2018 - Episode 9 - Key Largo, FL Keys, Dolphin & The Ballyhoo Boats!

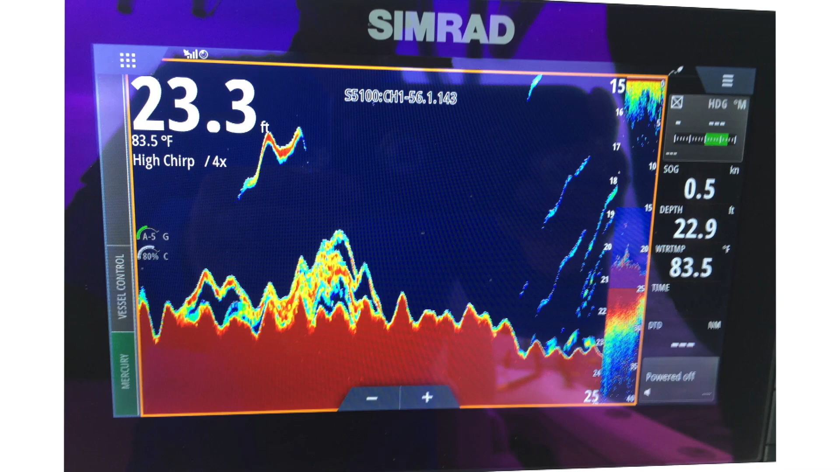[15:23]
On screen: water 83.5°F
And on the Simrad screen, you could see the marks of the fish that were laying back behind the net boats.